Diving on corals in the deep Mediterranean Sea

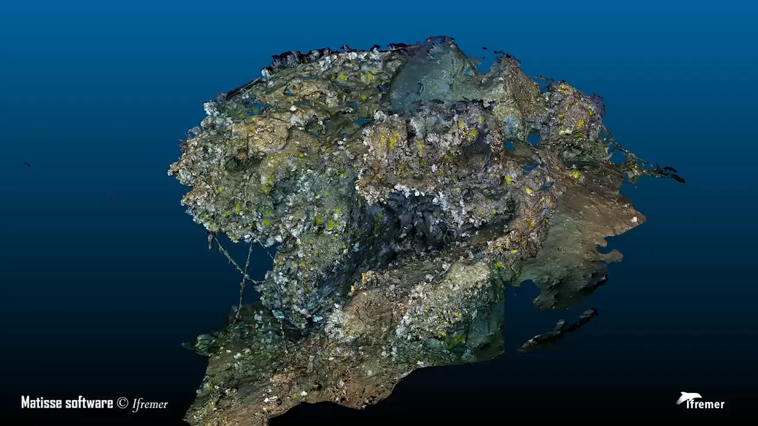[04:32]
All the images are then assembled to reconstruct the area in three dimensions.
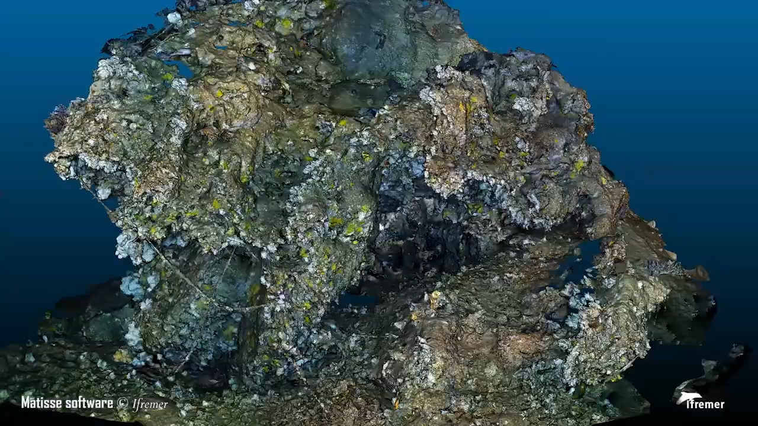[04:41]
This allows scientists to have a global view of the site to map all species populations.
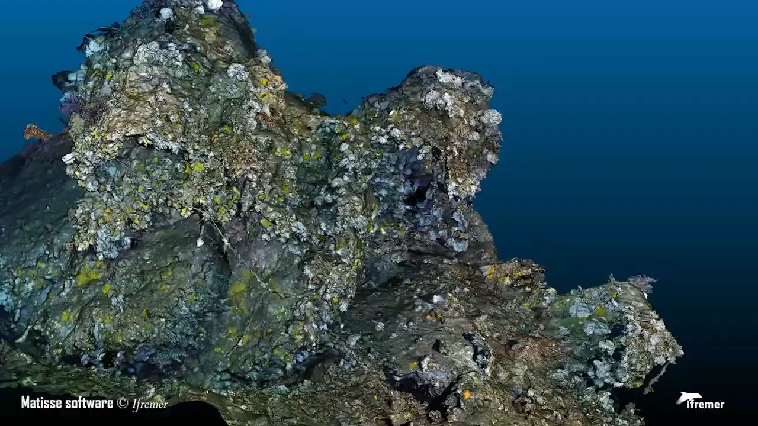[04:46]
These mappings, carried out at regular intervals,